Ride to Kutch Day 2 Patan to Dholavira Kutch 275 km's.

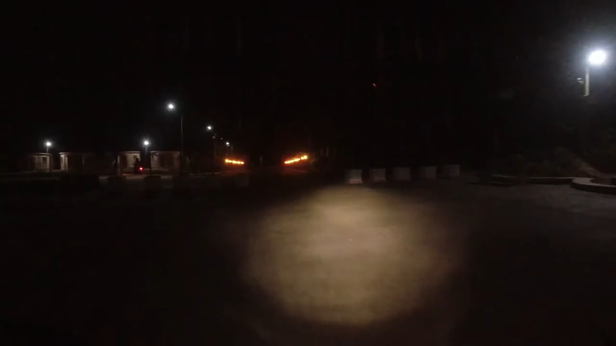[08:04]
आज भी हमारे 300 ब्लस किलमेटर्स होगा तो किस हम पहुच गए हैं दोलाविरा में